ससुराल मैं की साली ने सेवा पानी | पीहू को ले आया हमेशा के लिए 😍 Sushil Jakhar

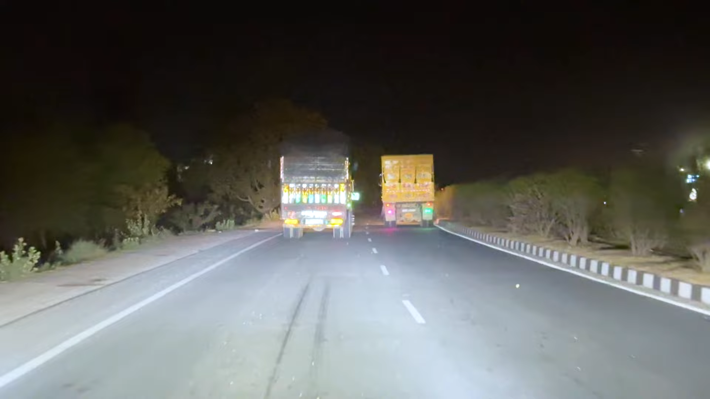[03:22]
टोल पर देखो क्या माता फोड़ी चाल रही और ट्रक आड़ो जी पाचन दान दिख
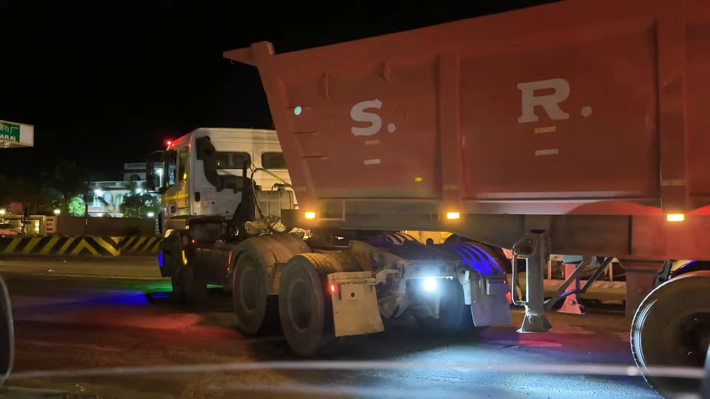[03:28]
रही पूरा पाचन को सड़ो एक ट्रक दिख रही तो भाई वो जो भाई साहब चाहे आगे लाइन बंद हुई आगे गलती भी कहीं खूब देर लाइन बंद रही तो भाई
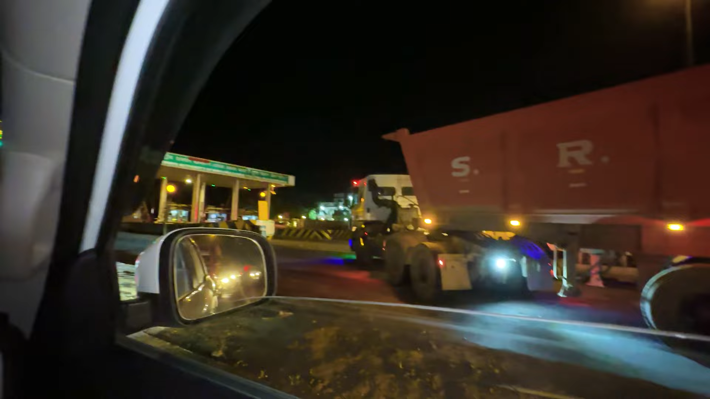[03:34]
साहब काट दिया पूरी स्टेरिंग ने बठी ने काटते हैं भाई साहब वो ट्रक भी कमाए जा रहा फंस को अब हो गो जाम आपना तो सामान कर लाइन
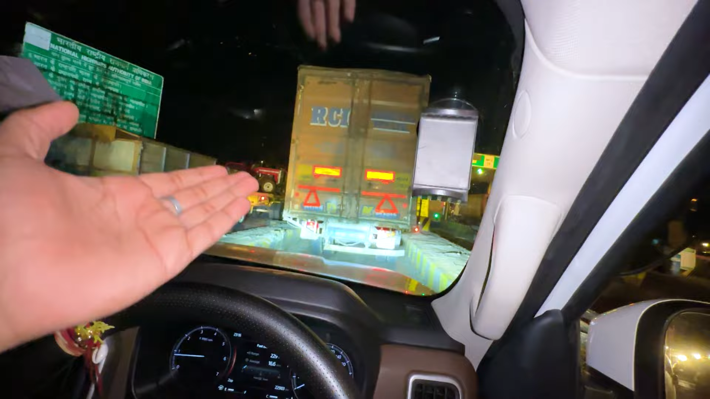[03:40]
को चल रही जाम हो रही थी नहीं तो बाकी भाई आ तो बहुत लंबो फसल हो ट्रक देख ली चुके
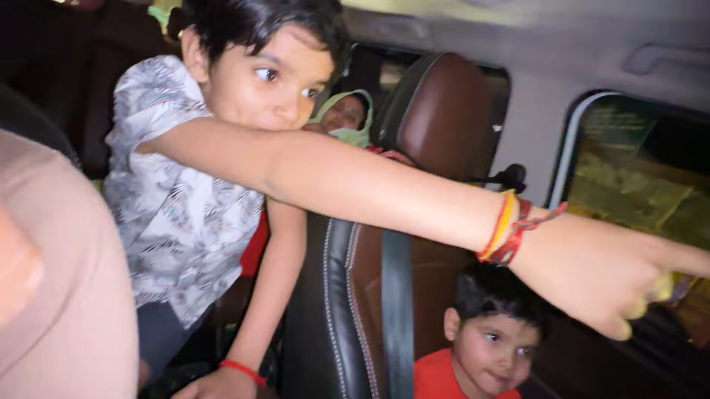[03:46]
ट्रैक्टर हाँ। भाई ट्रैक्टर देख के बहनु खुश हो रहा है इतनी देर हो गई बोला ट्रैक्टर देखो मामा ट्रैक्टर देखो
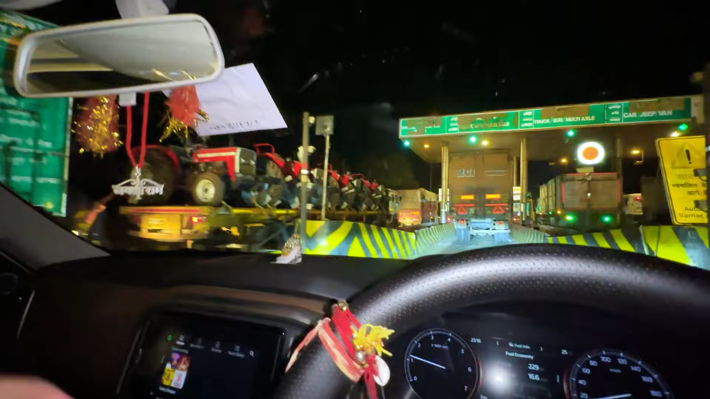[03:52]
हाईवे पे तो रात ने निकल पाऊ मतलब जो भाई जूते ही खाबो अब ते देखो फिर वो चाहे जो पता होगा ना कहीं सफेद सफेद कलर की सीमेंट पटक तो जा रही जिम कहाँ करा रही मोटा मोटा है देखो
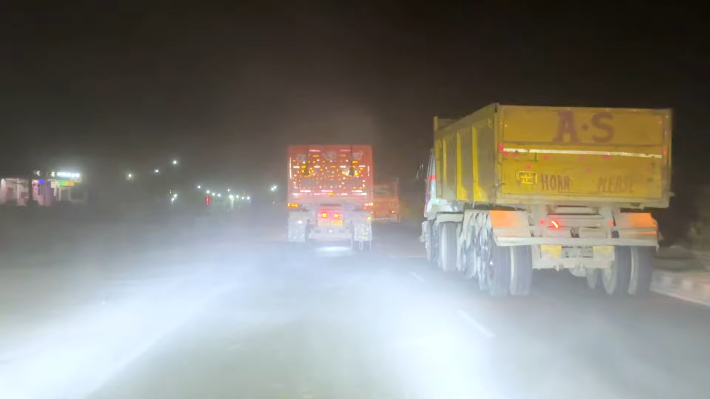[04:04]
मतलब अलग अलग सिस्टम का था ट्रक ला दिला अब इनकी है वो टेक करना पड़ा भाई अब देखो बरसात अलग ही कर रही सफेद सफेद